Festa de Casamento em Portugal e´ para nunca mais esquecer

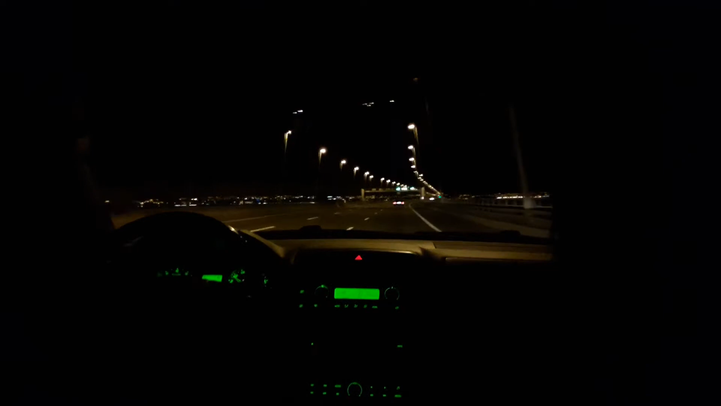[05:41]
Estamos aqui na ponte Vasco da Gama, voltando agora pra casa. Então, vou levar vocês pra dar uma olhada.